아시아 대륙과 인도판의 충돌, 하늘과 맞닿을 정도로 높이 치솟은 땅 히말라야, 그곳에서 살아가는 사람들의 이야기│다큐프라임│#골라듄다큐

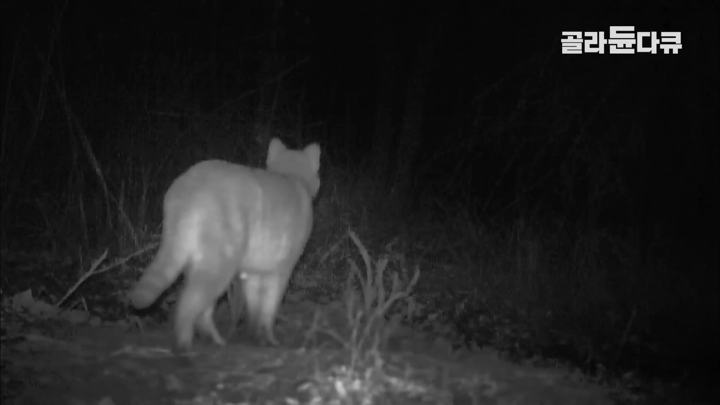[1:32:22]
숲에서 강변으로 가는 이 길목은 동물들이 가장 많이 다니는 통로입니다. 더 이상 호랑이가 없는 호랑이 숲. 야생 동물들의 삶은 계속됩니다.